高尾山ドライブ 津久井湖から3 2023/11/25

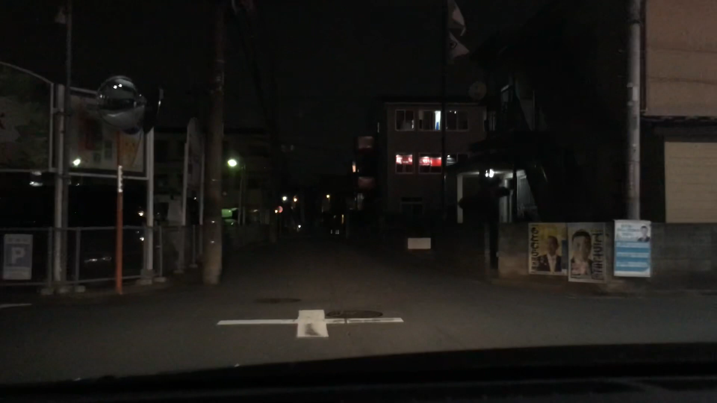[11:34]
これは止まれではない止まれではないけど全部こうしていった方がいいこういう住宅街何が飛び出してくるのマジでわかんないうんここここここここ